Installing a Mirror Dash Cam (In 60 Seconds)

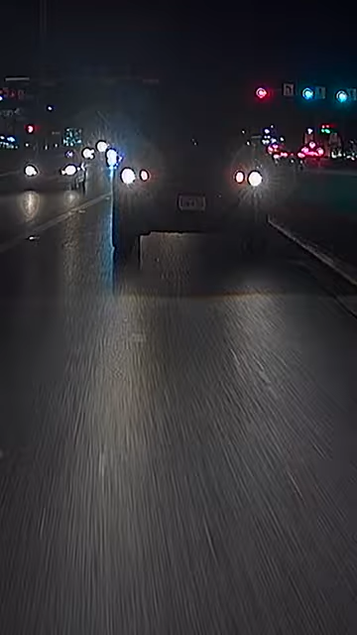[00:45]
And at night it's still pretty solid. If you wanna see the full install video, check out my link down below.